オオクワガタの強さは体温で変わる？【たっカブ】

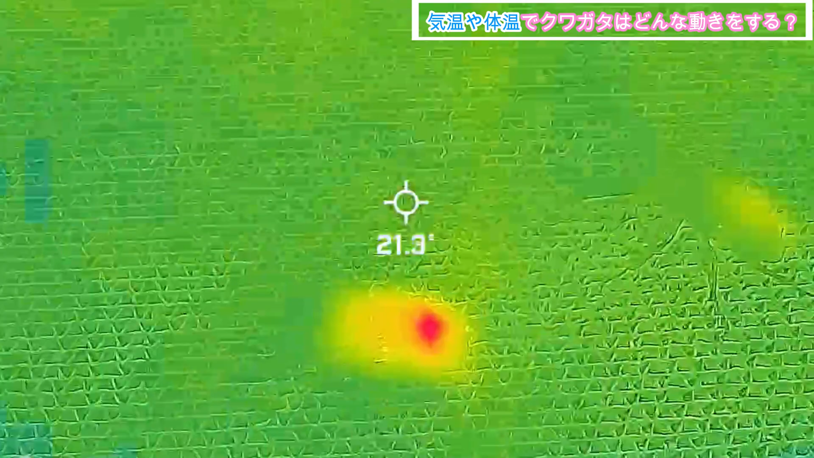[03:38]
約24度くらいになりました
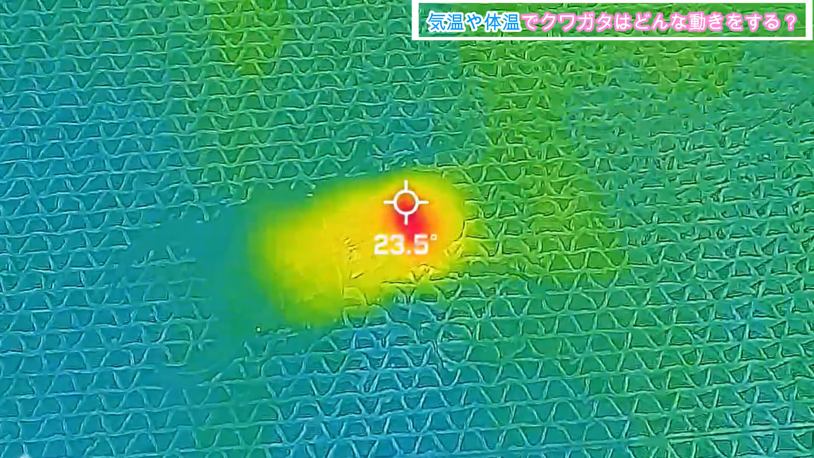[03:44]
この段階で戦う前より幾分か動きが早くなったような気がします
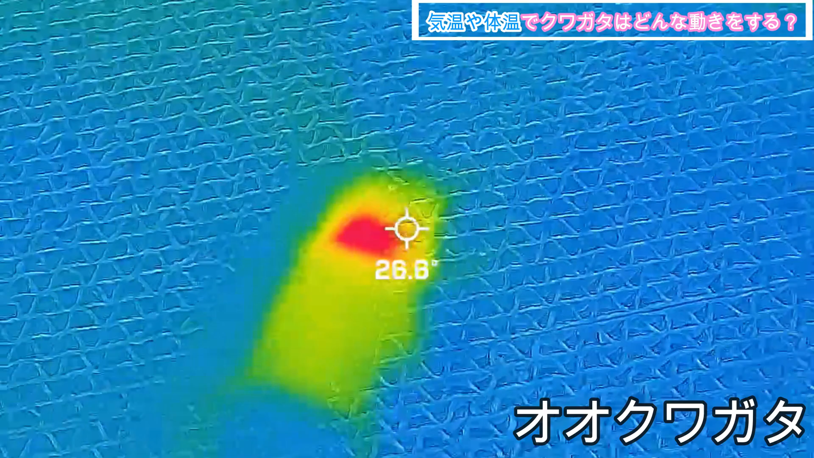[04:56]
戦った後で28度くらいになります
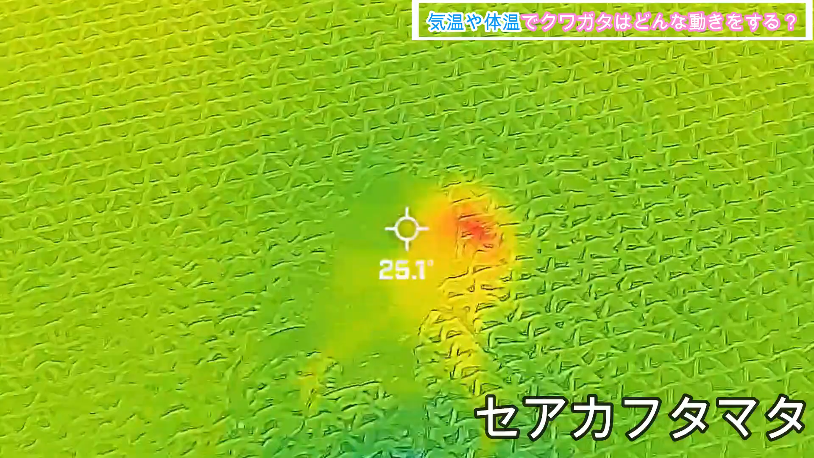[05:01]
ちなみにセヤカの方も体温が上がって
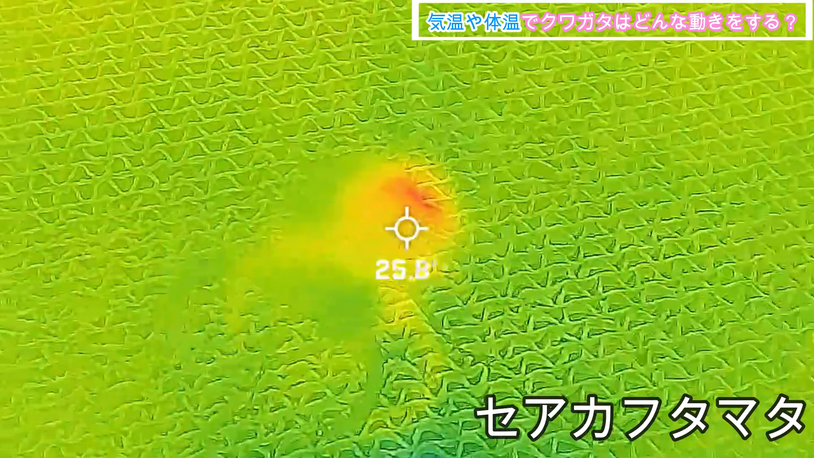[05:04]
いますが大クワガタとは体温の上がり方が違って
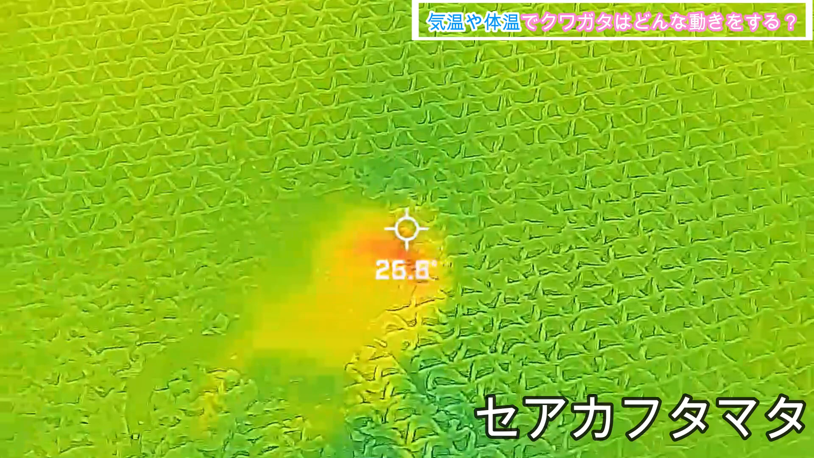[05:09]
大クワガタよりも体温が上がるのが遅い傾向がありそうですでは続いて外気温26度での動きになります
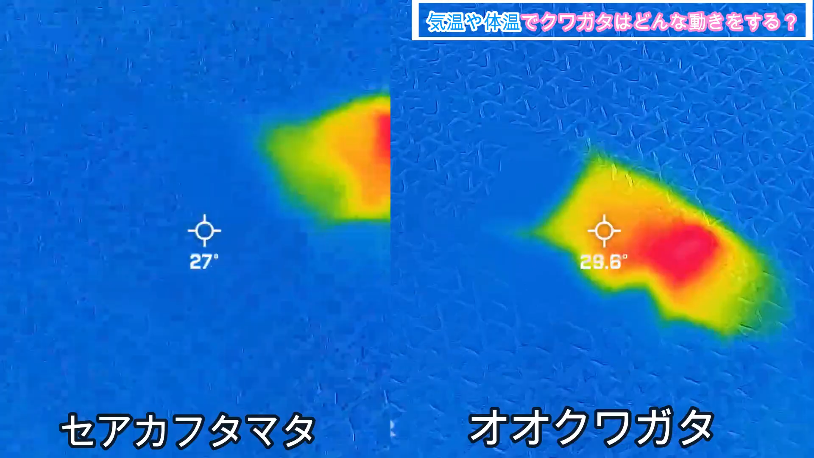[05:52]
この温度帯になるとセヤカも体温が上がってきて戦闘後は大クワガタとほぼ同じ体温で約30度になりました
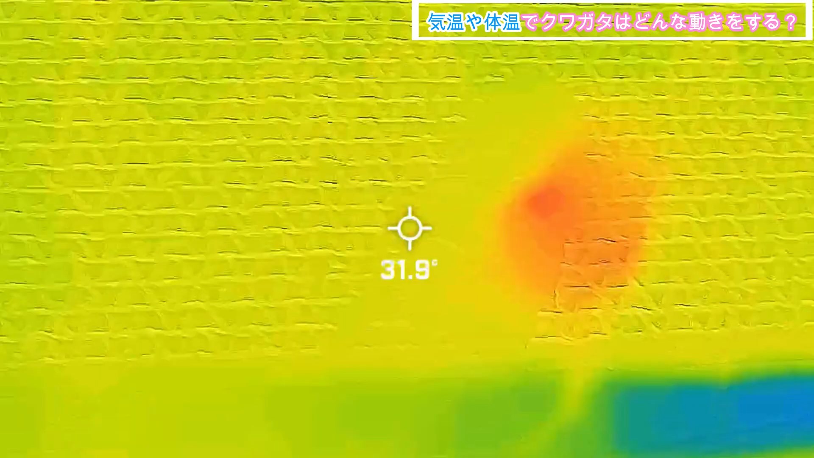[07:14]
そしてこの時の大クワガタの体温が約33度になりましたはい、
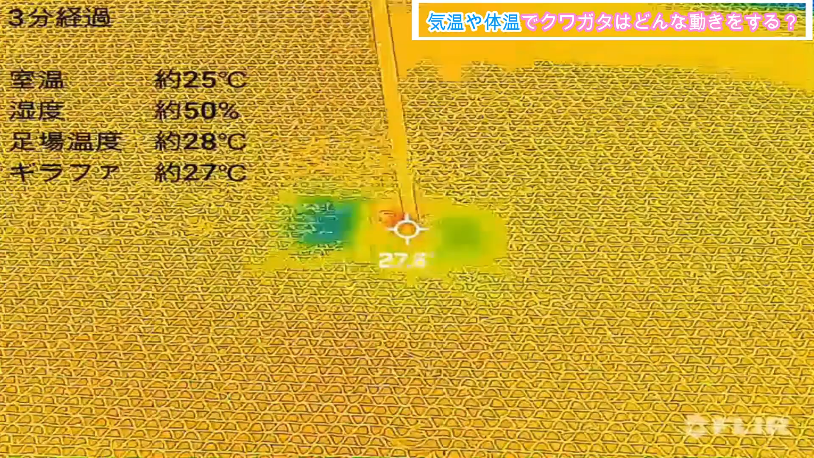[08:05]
約8分足らずで床面の温度と同等になりました